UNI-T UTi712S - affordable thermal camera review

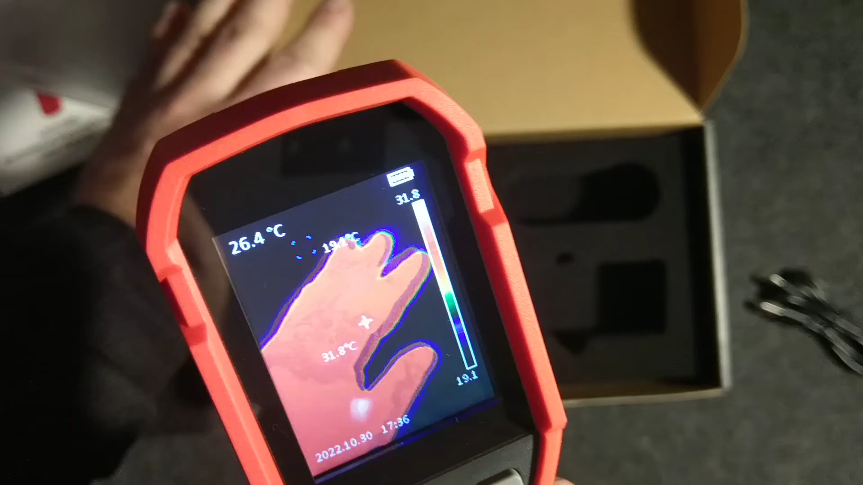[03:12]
On screen: max 31.8°C
works as you can see it works pretty smooth i mean only if you switch to a different location and calibrating shows up the device freeze for a moment and this is because um it shows a different ranges and as you can see
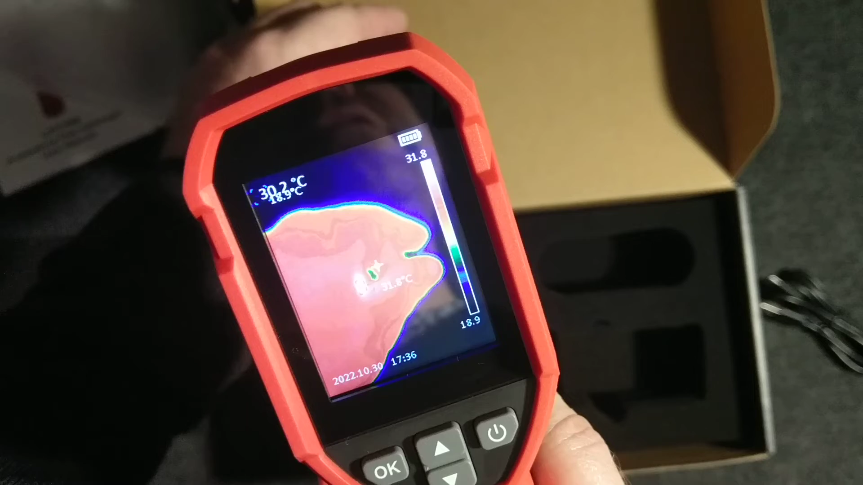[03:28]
on the screen we see the actual uh temperature in
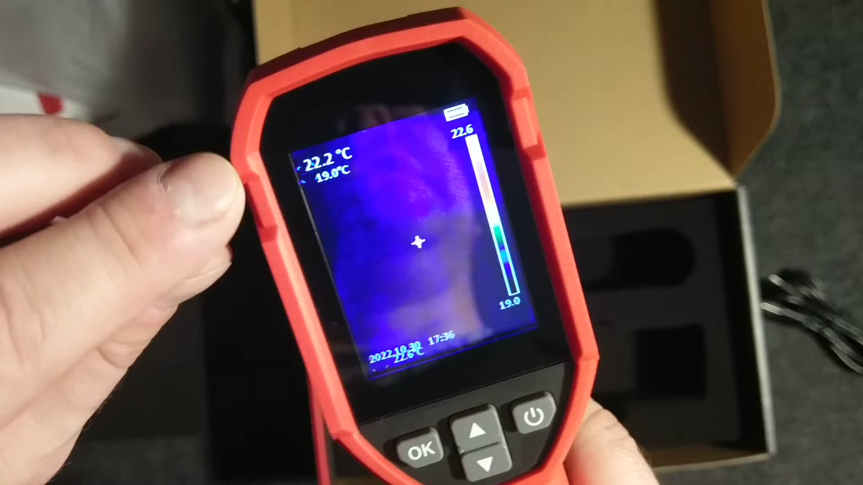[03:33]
On screen: spot 22.2°C
here pointed by this here was the calibration pointed by this cross
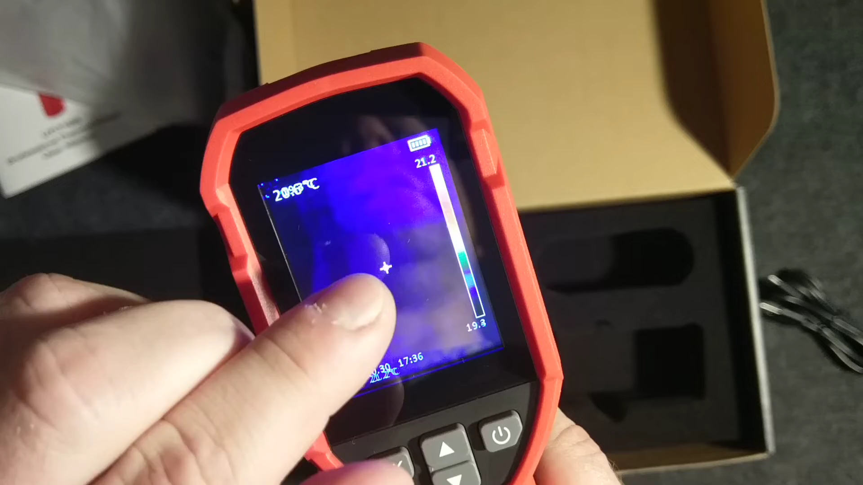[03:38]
but also it shows two things the hottest point and
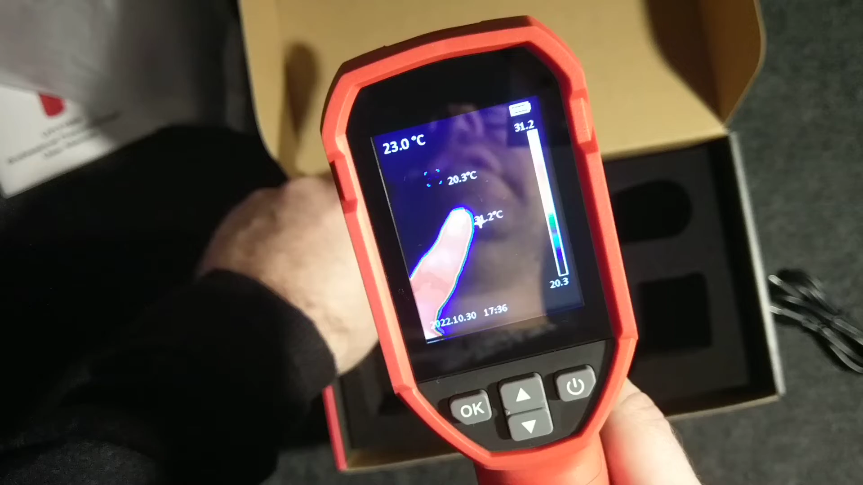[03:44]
On screen: min 20.3°C
the coolest point um all right so
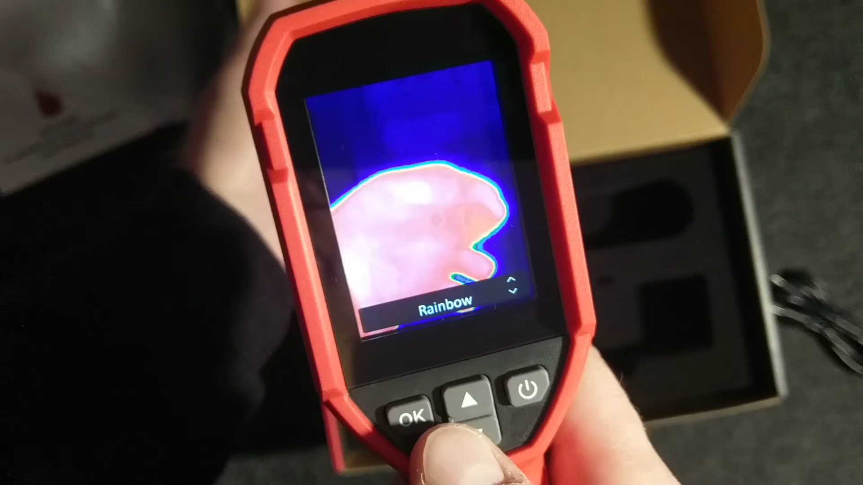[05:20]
to something below the uh violet blue so we could change into iron we could change into white hot so it is uh like in military thermal vision so the the hotter points are going
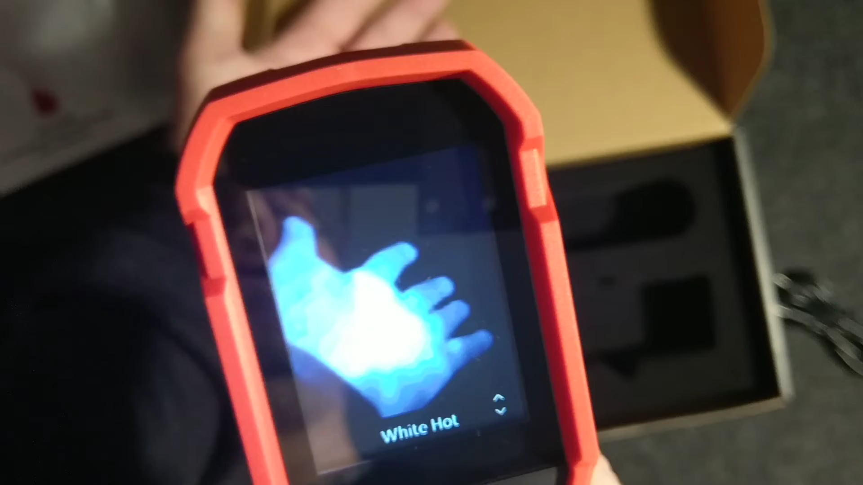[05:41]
to white maybe it's not seen now because of my um camera and we got black hot so everything which is black it's
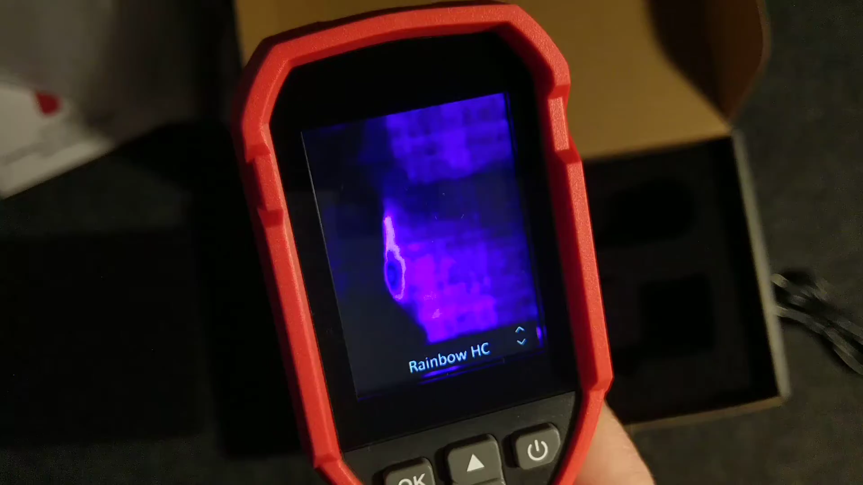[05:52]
hotter than the rest rainbow ac lava and we go back to the default okay go back settings let's take
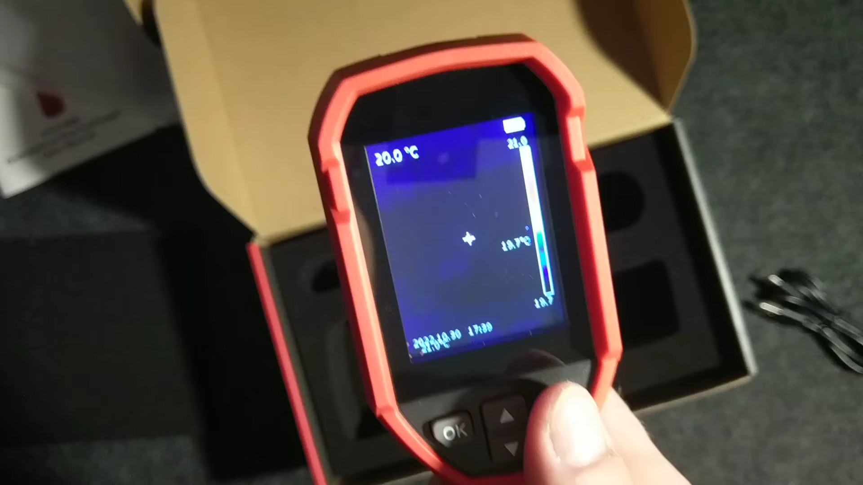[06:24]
On screen: spot 20.0°C
point where you are actually pointing and measuring the temperature
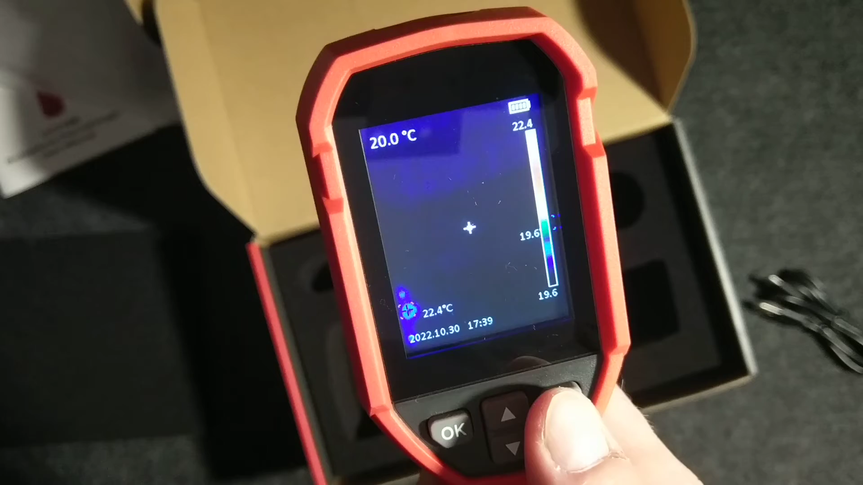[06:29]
On screen: spot 20.0°C
all right so nice feature you can see that if i'm warming up this box for a little bit and leave this is the ghost
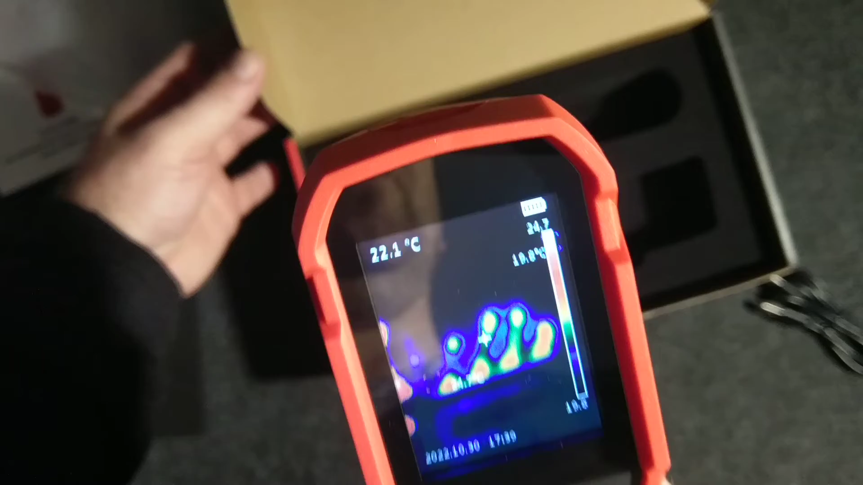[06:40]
On screen: spot 22.1°C
sign because it's the ghost sign because it's fading into black because i have heated up with my warm hand this box for a while as you can see this is the result all right stop stop making around so basically we have reached all the settings which you can have so disable the device what i what can we say about the overall quality of the building very tough i mean very good this is some kind of rubber